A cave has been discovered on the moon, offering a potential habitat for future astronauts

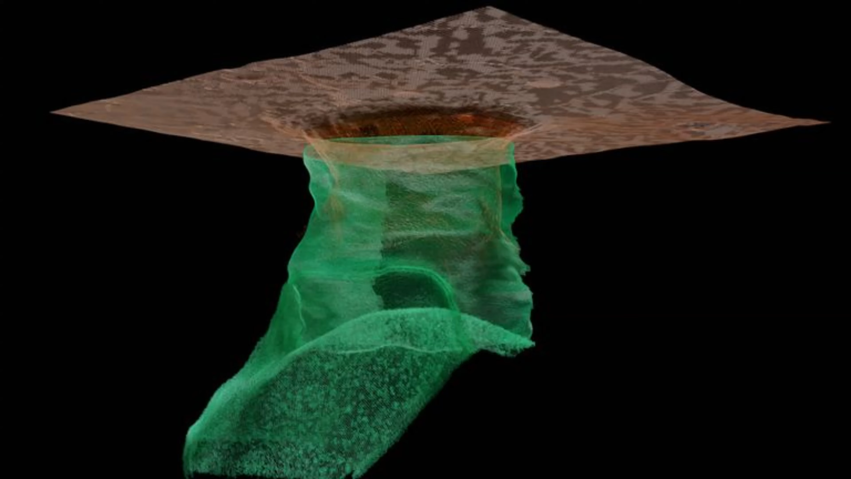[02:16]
Based on their analysis, the researchers believe that the cavity is a minimum of 130 feet,